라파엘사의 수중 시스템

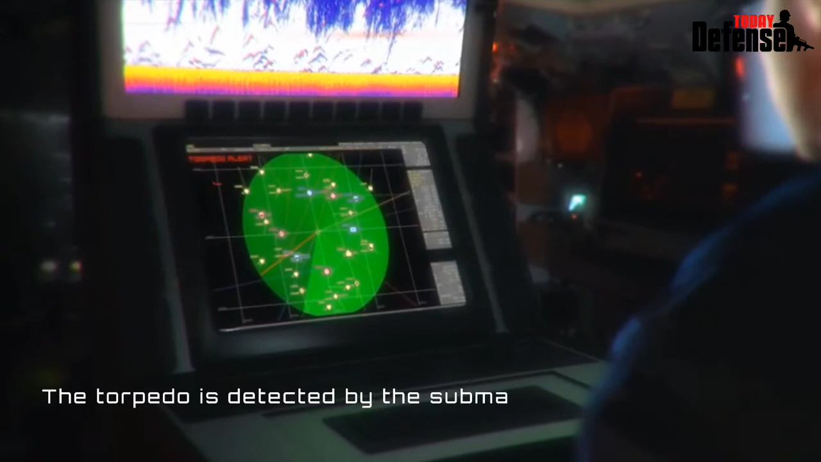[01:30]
When the attacking torpedo is detected by the submarine's sonar, the Shade system's computer analyzes the threat and selects the optimal response.